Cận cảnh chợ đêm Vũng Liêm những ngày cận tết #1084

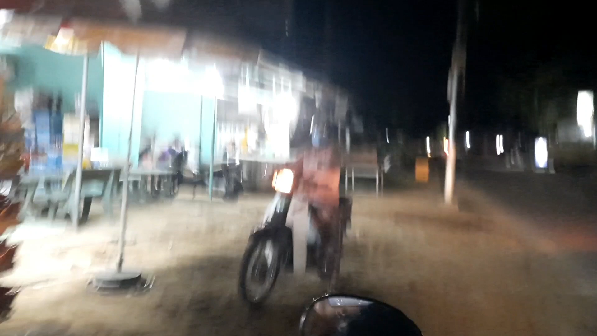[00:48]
Chứ cái đường này con gần rồi nhưng mà tiện giấc tối có cô tám thì có ở đây cũng
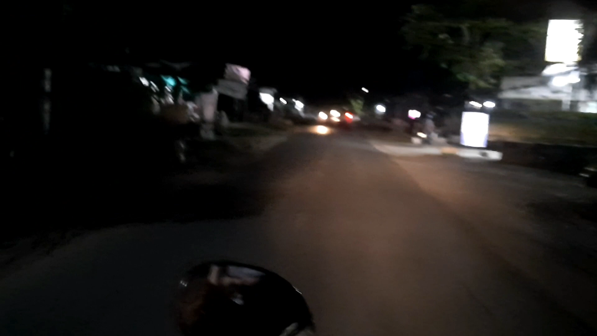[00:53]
biết. Dạ con đi quay chợ đi buổi tối cho cả nhà xem nha. Chợ Vũng Liêm. Huyện Vũng Liêm, tỉnh Vĩnh Long. Hình như là nhà của Sa Ca Trương Tuyền ở đây phải không cô tám? Ở trên đó hả? Đi ngược lại hả?
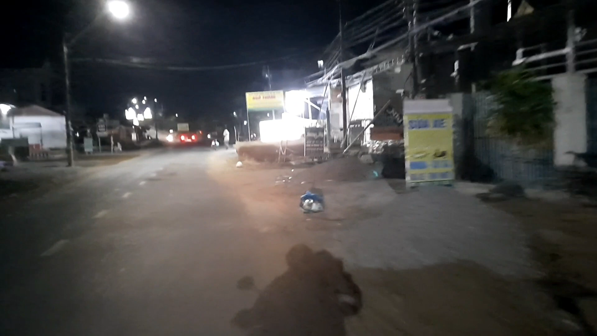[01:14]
À vậy bà vừa hồi giờ cũng có tưởng đâu là ở gần là ở dốc cầu này không ạ? Cái cầu đó bên đấy nè, cũng làm tóc bên đây nè.
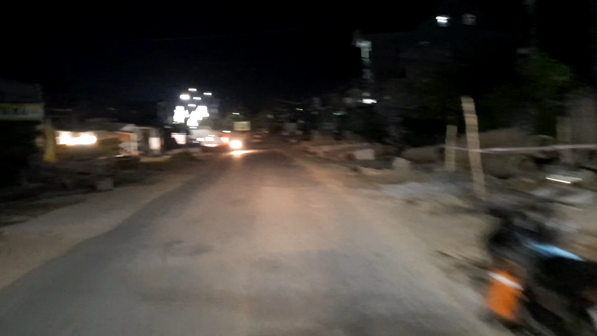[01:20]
Nhưng mà nó đấy là làm tóc là sao? Nó hồi xưa nó làm kiểu tóc dễ đi lên hát nữa.
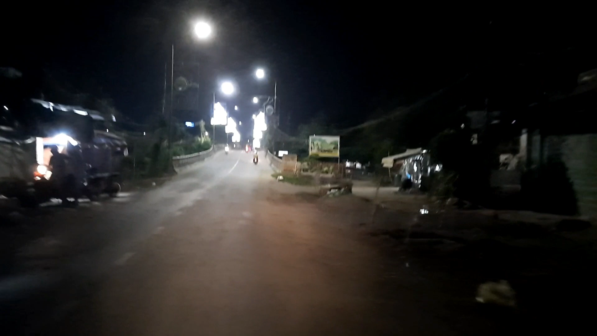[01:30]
À là hồi lúc mà trước khi đi hát đúng không? Nó cầu đây. Nè quay này đẹp. Đây là cầu Vũng Liêm.
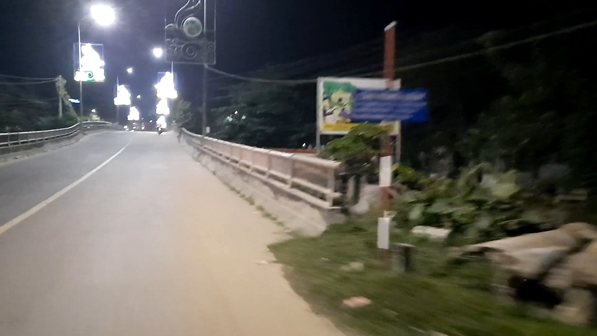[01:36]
Đây là cầu Vũng Liêm. Cầu Vũng Liêm buổi tối hả?
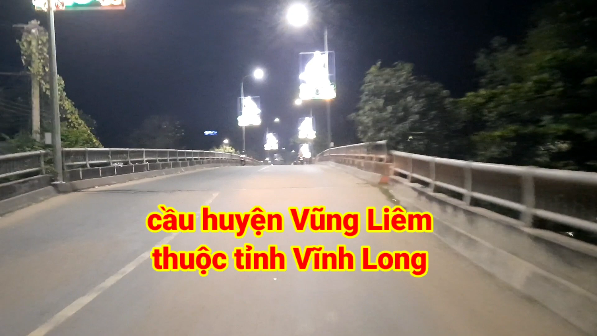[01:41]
Bây giờ nó làm đẹp lắm, dàn đường màu đẹp lắm,
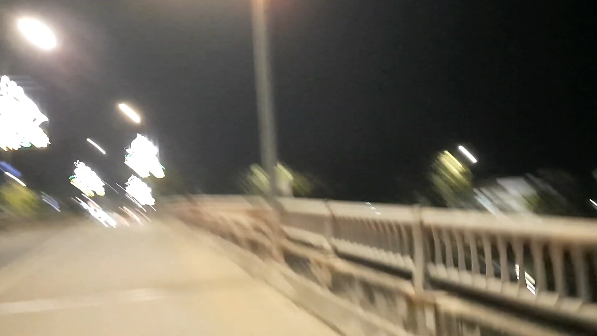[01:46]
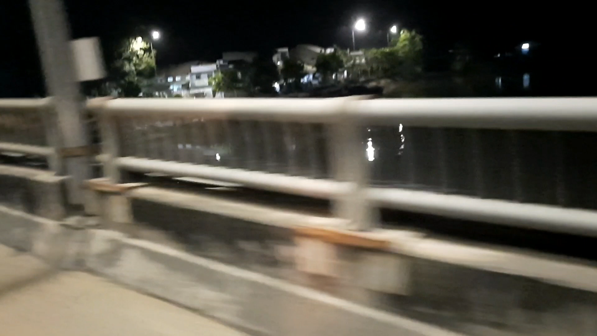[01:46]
đường xá là màu đẹp, mình ngày ngày càng phát triển.
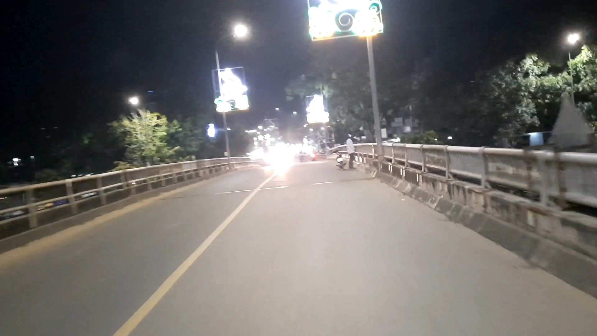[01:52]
Đó đẹp quá, tết này nó bán chợ bông hoa có trang trí gì đây không ta?